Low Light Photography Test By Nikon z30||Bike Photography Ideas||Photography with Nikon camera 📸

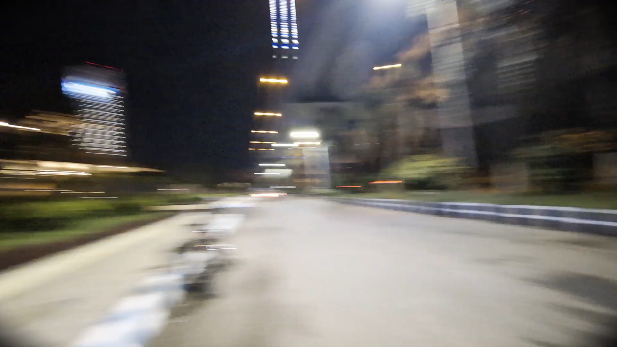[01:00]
दो स्ट्रीट लाइट के बीच में ने बाइक को रख दिया है और बैक्ग्राउंड काफी खुबसूरत है मतलब इसके बीच में टावर है तो दोस्तों चलिए भी फोटो कुछ क्लिक करके देखते हैं